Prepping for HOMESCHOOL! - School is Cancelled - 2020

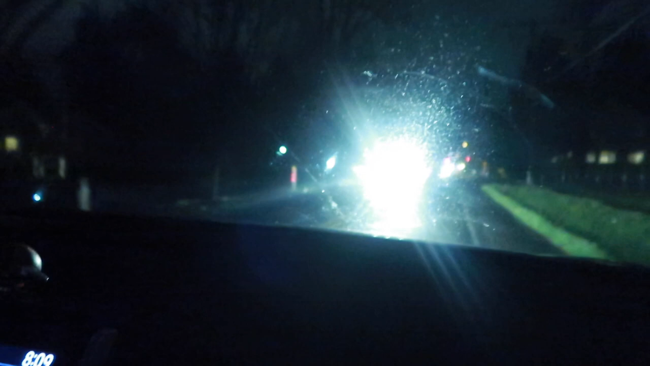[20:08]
Oh, shoot. Stop. Oh, no. I just drove off the side.
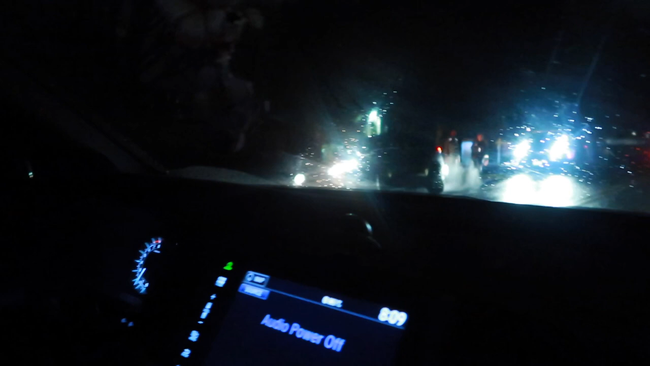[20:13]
Oh, that sucks. Oh, that sucks.
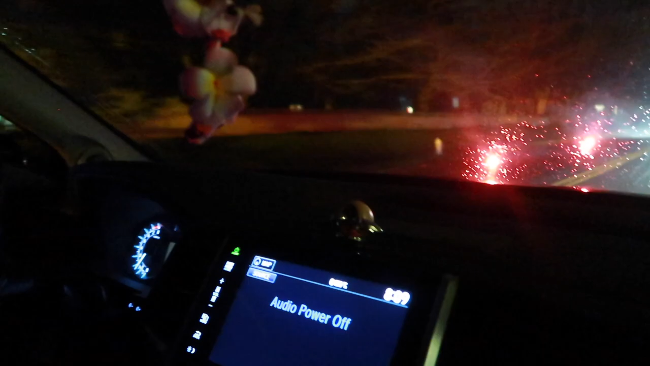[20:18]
They got totally... Literally right across the street from where that car went into the ditch, another car went into the ditch. When was that? Like a month ago?